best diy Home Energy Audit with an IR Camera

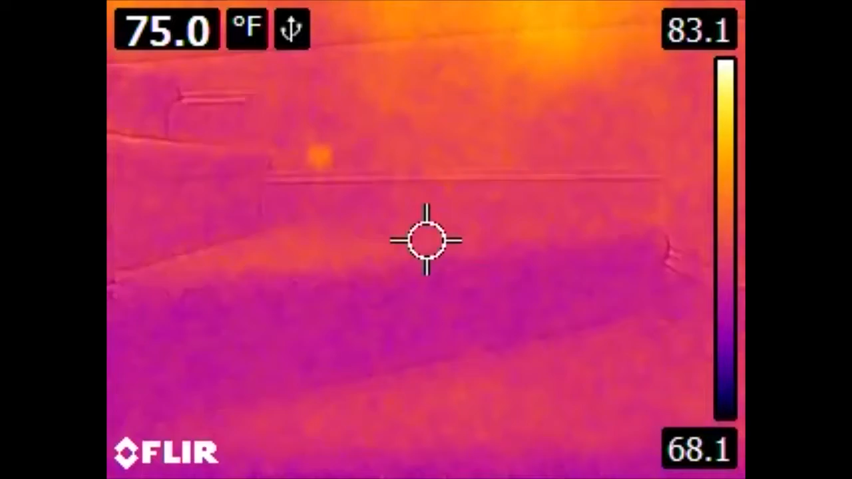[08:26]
On screen: spot 75.0°F
However, if you hook it up via USB, you can use it as effectively as a webcam and record it the same way. Here we have the stairs going up to the top floor. We have a window, of course, rather hot. We also have a hot spot down here, possibly due to missing insulation or this house was built in, I think, 86. The insulation may have slid down the wall somewhat.
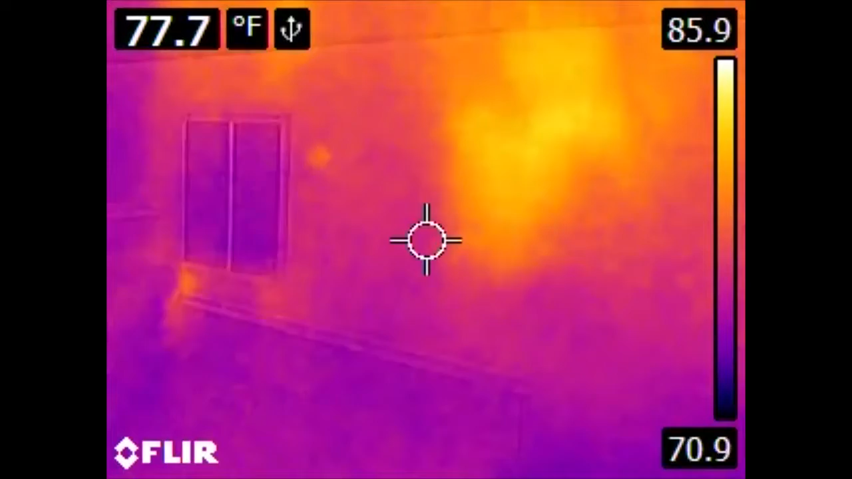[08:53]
On screen: spot 77.7°F
Here we have a set of vents, but these aren't particularly cold. This is an intake, or what they would call a return vent. This pulls air back into the air conditioning system or into the
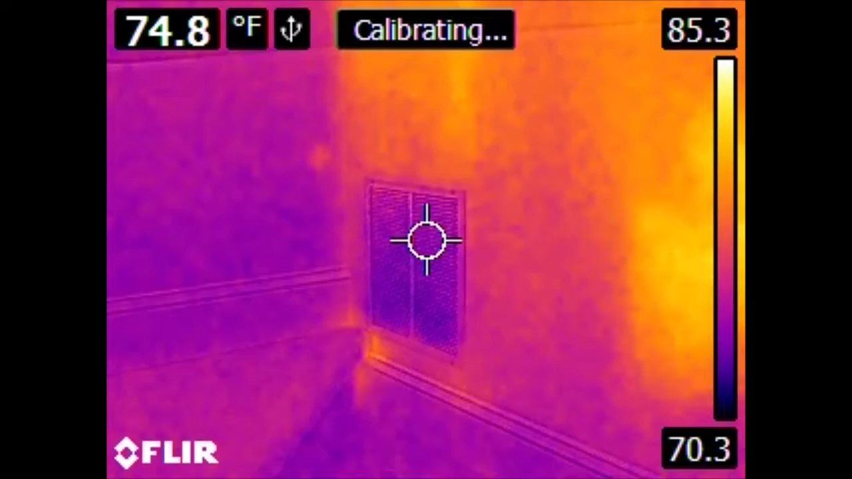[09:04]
On screen: spot 74.8°F
central HVAC after it circulated through the house.
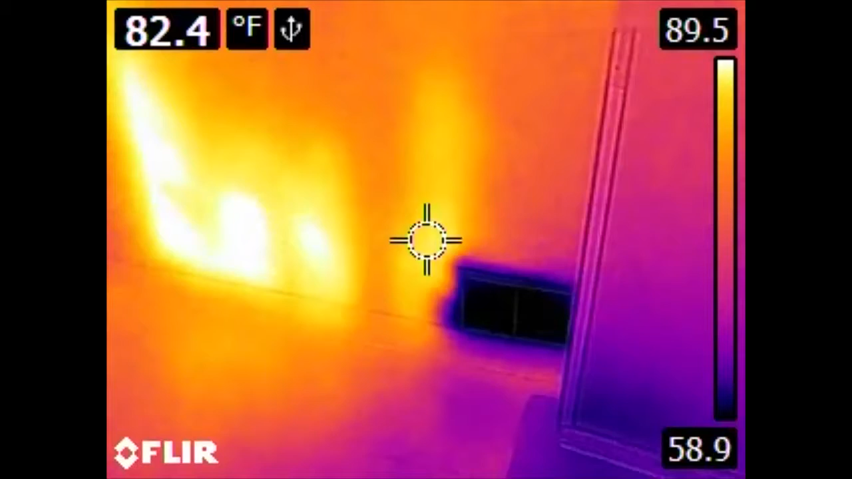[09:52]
On screen: spot 82.4°F
If we put our reticle on this area of the wall, we can see it is significantly hotter than it should be otherwise, especially considering we have an air conditioning vent right here. So, there is something going on in this wall. I haven't had a chance to investigate this thoroughly yet.
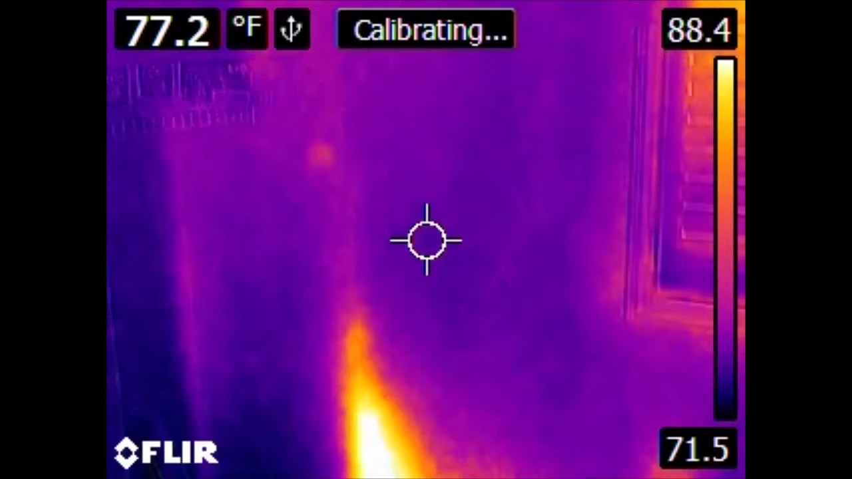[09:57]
On screen: spot 77.2°F
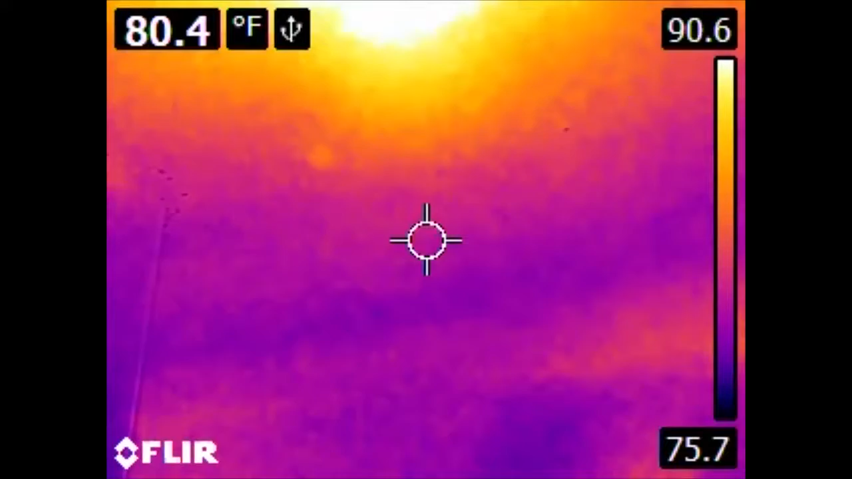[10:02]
On screen: spot 80.4°F
Also, if we go into the ceiling, this is an extraction fan and specifically its motor is rather hot.
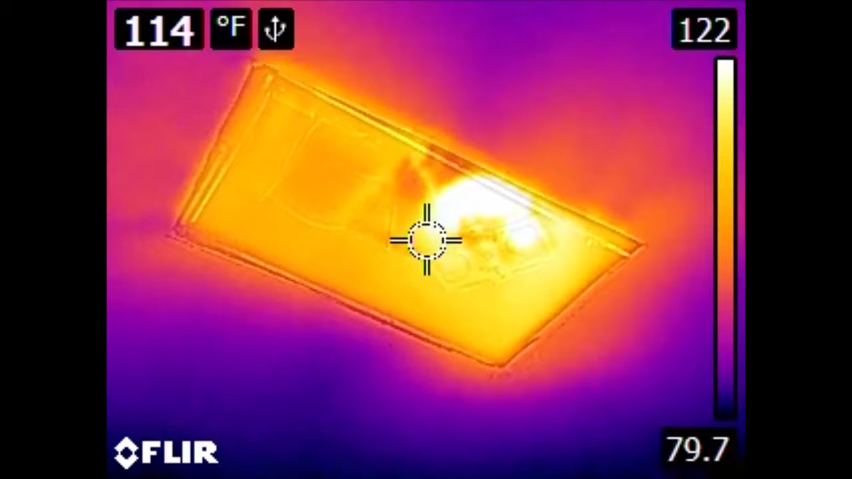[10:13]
On screen: spot 114°F
This is either from being connected to the outside via a duct or it is actually consuming some type of electrical power even when idle.
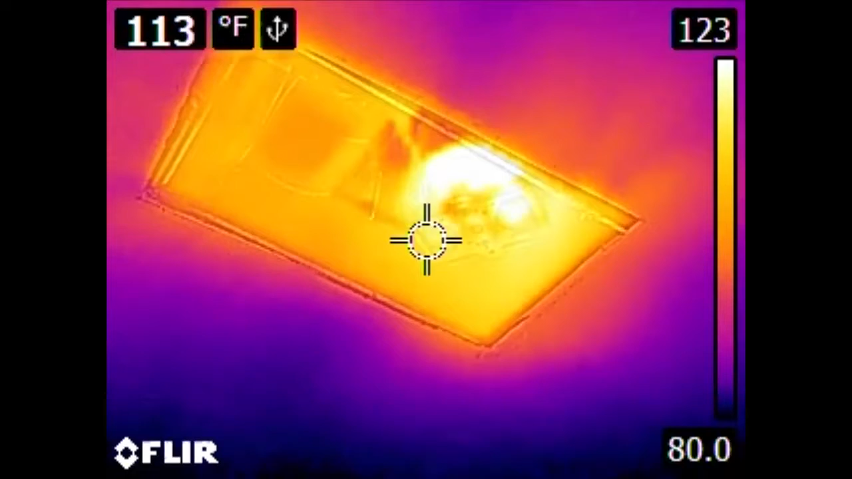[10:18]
On screen: spot 113°F
In either case, it is quite warm.
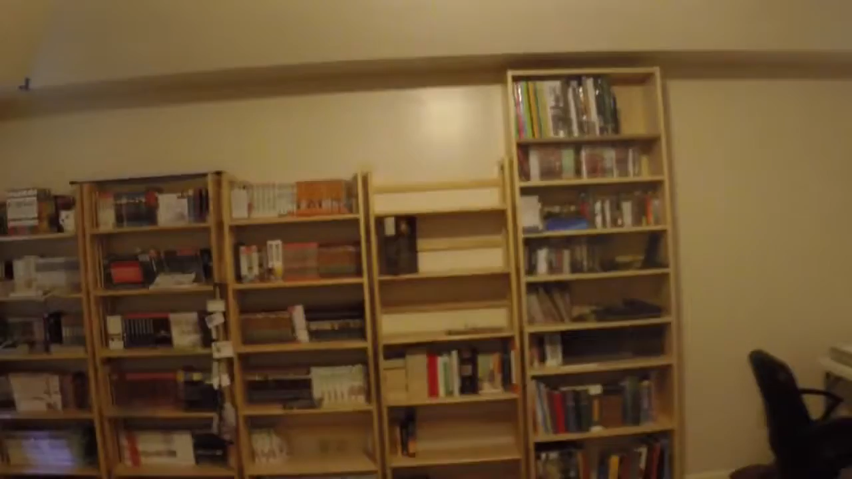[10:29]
Here, in the master bedroom or master suite, the bedroom of the master suite,
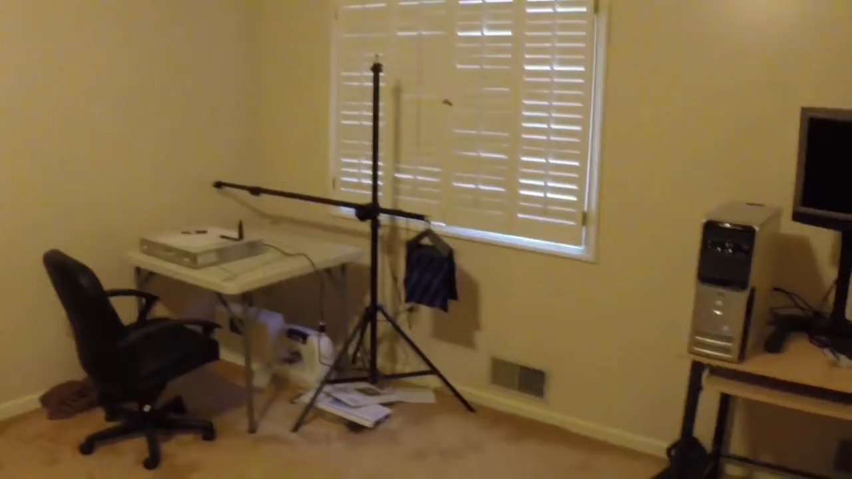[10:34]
we have an output vent over here on the wall.
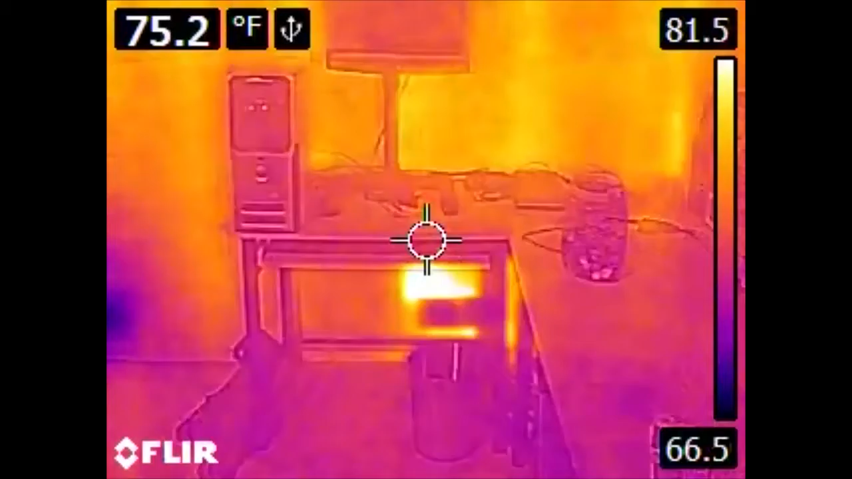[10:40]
On screen: spot 75.2°F
We have an input or a return, which is quite hot,
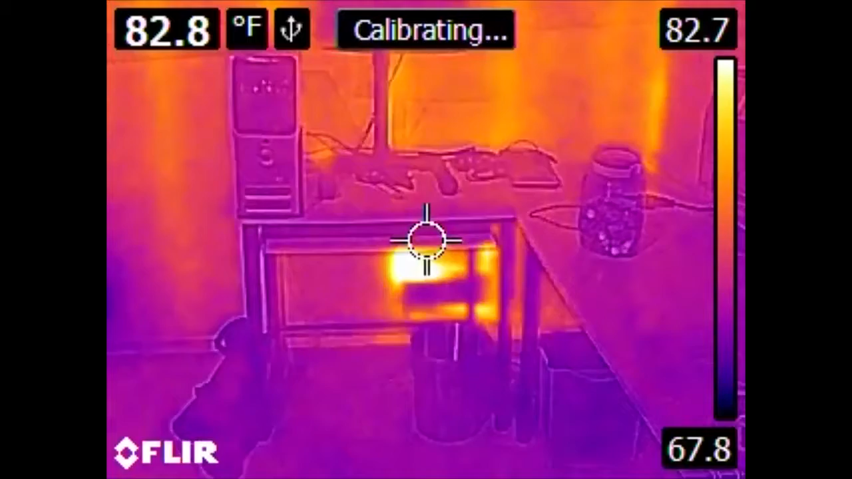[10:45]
On screen: spot 82.8°F
but the real takeaway from this particular room is up here.
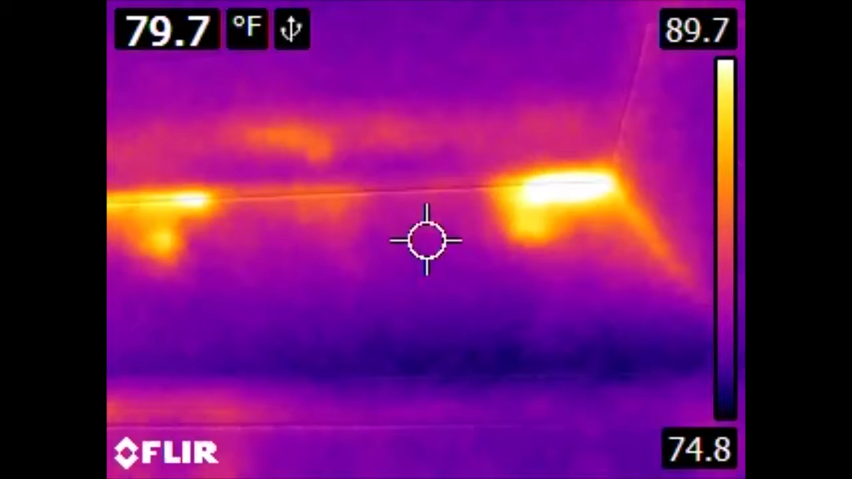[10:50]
On screen: spot 79.7°F
This room has a tray ceiling and it is not uncommon whatsoever for insulation that is put on top of the tray ceiling to slip off over time. And some of these spots are very hot. But this is something that might be addressed by going up into the ceiling, taking a look around, seeing if insulation has fallen off, or even if you have sufficient insulation. When this house was originally built, the ceiling spaces, attic spaces only had about two inches of fiberglass insulation in them.
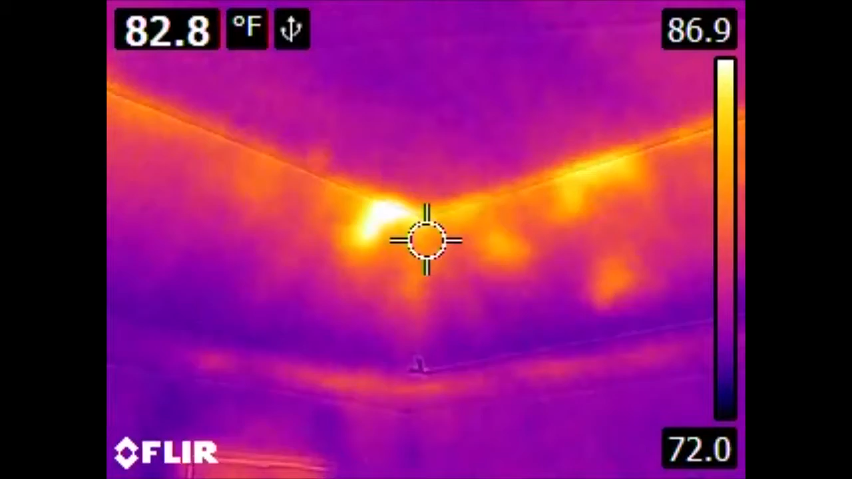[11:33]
On screen: spot 82.8°F
If you have a contractor come out to upgrade the insulation in these types of spaces, they will probably put around two feet or so.
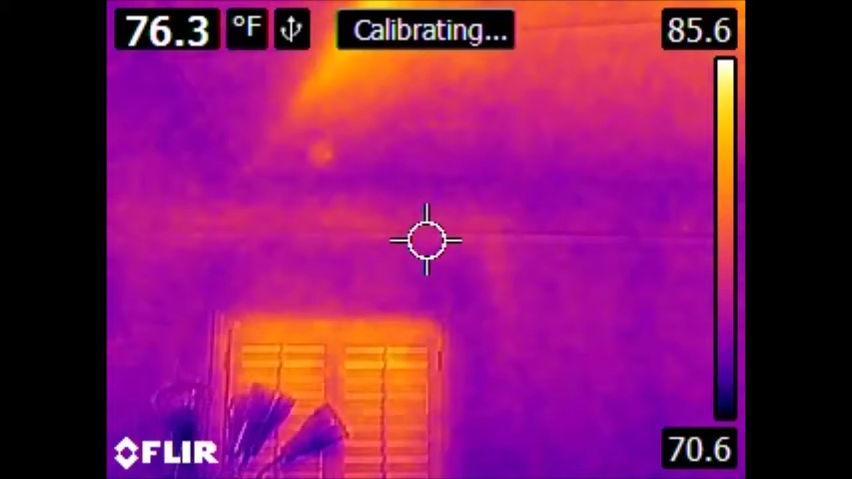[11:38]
On screen: spot 76.3°F
Here on this wall, we also have another air conditioning output. Here we can see the influence of objects around our vents.
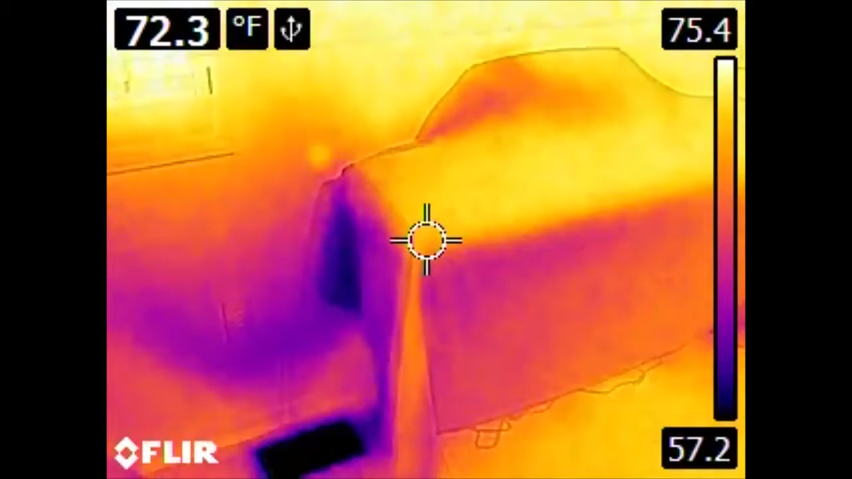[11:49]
On screen: spot 72.3°F
We can see that the air is cooling this wall, also cooling the side of this cover.
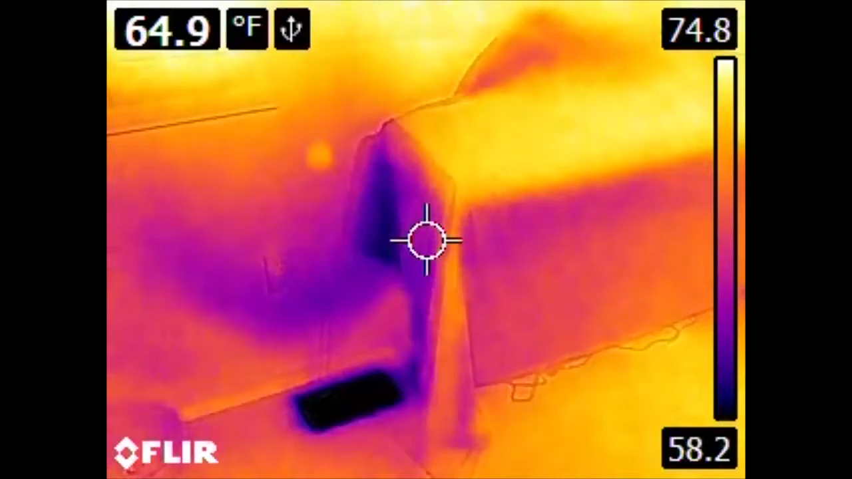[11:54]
On screen: spot 64.9°F
If this cover were any further over, it would obviously interfere with the airflow here and prevent the cooling.
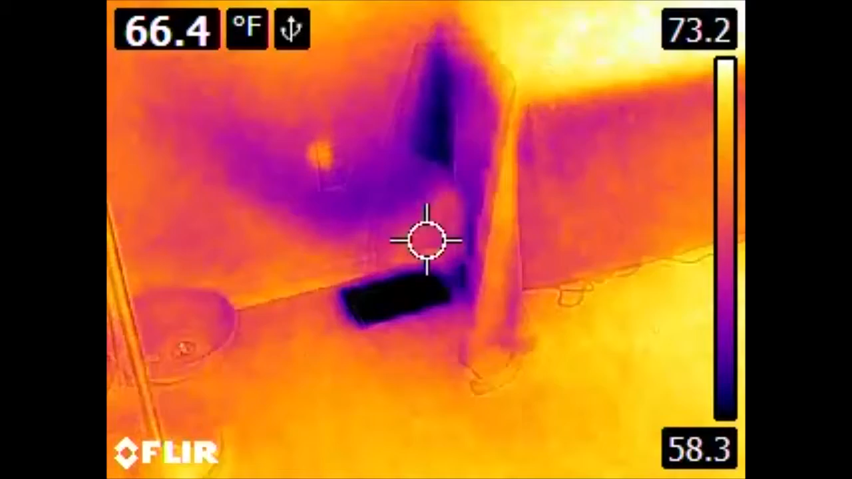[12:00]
On screen: spot 66.4°F
However, a better example of that actually occurs over here. Here we can see that the door stop for this door stops the door immediately over a vent. So the door is quite cool. The airflow constrained behind the door makes the wall quite cool. But it's not really helping the rest of the room.